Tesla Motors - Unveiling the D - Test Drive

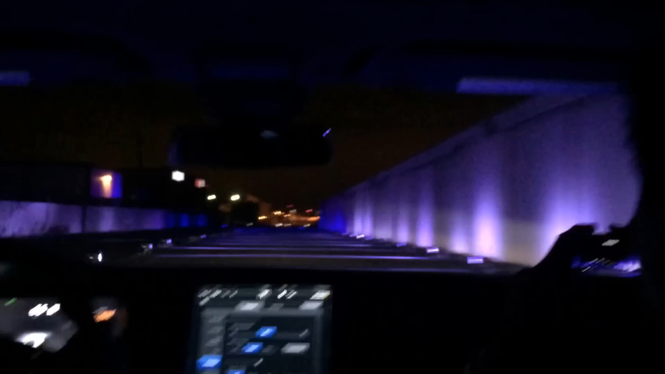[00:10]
hmm so there you go that was the acceleration run um that's what 3.2 seconds feels
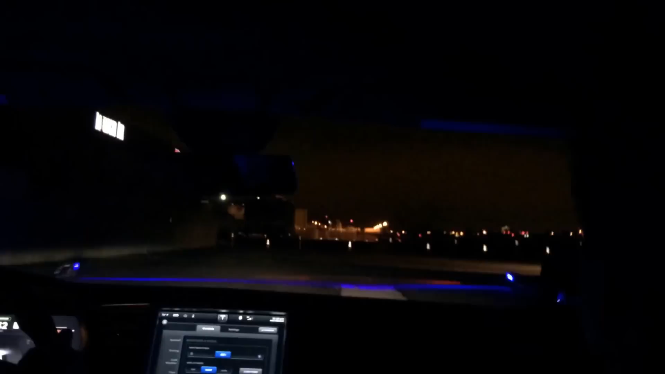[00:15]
like so now I've turned on the autopilot and as you would normal cruise control as
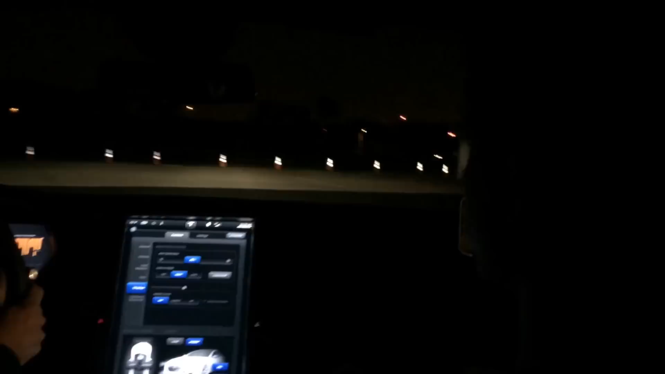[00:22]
we come now into here I'll enable it again like cruise control so just hit up on the cruise control stop cars now driving itself it's reading
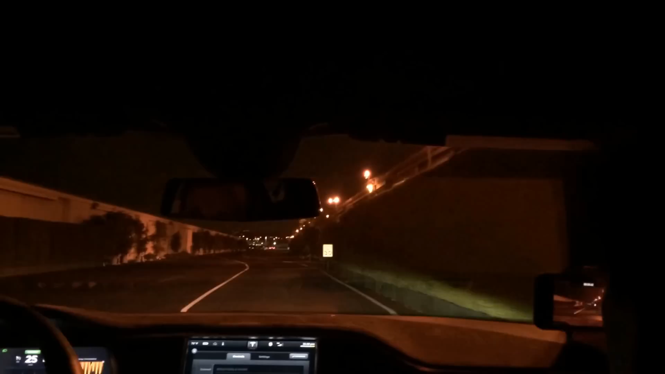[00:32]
this 30 sign now so doing 25 it'll adjust to 30 steer through this this corner looking already at the 25 so as we come out of the corner and go past the 25 the speed will adjust down to 25 well I've just changed to change lane you just put the turn signal on it'll change lane it's already looking at that car up there with the brake lights on slowing to a stop all by itself and there we have it
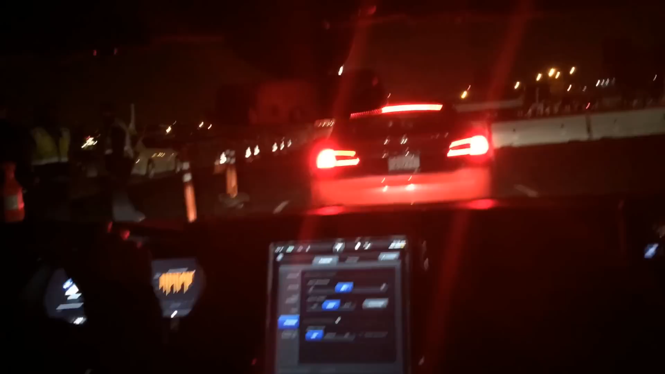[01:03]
folks wow this entire time you had nothing on the steering wheel nothing on the pedals no that was all by itself
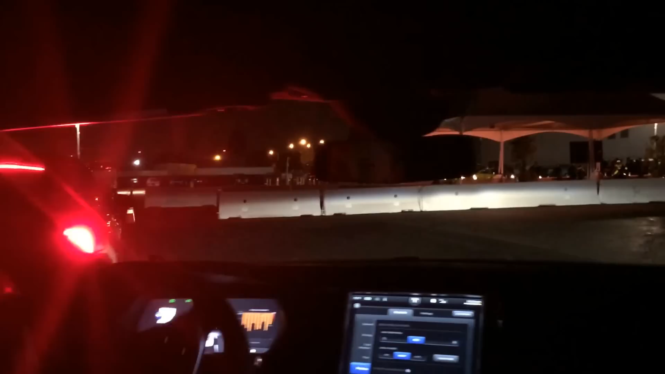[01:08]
yeah I saw his hand so then how does it turn off if you were to manually brake um yeah I mean it's a bit like if you want